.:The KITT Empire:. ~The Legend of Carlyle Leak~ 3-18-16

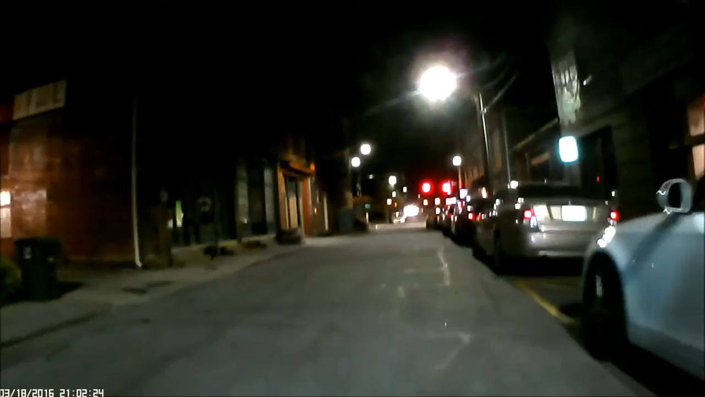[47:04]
than I usually wait at this light. And I usually just cross over there and go from that little restaurant over there. Yeah, where that guy's standing at. And then from there, BMCG.